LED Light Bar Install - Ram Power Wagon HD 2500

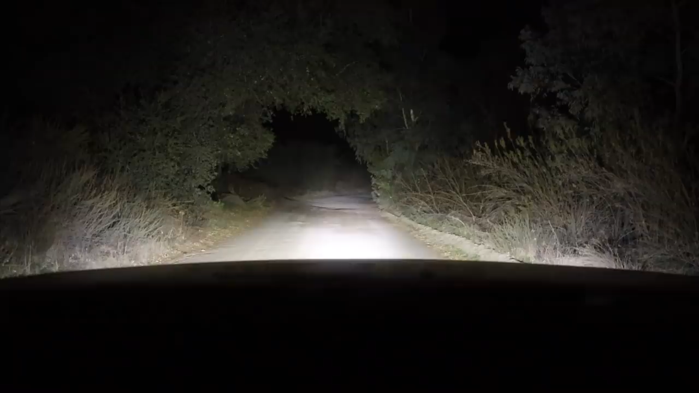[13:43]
It is a massive difference when you power these up and having the mixed lens pattern, I think was the way to go. These are perfect for seeing what lay ahead in this beast of a truck. I hope you have enjoyed hanging out with me in the garage.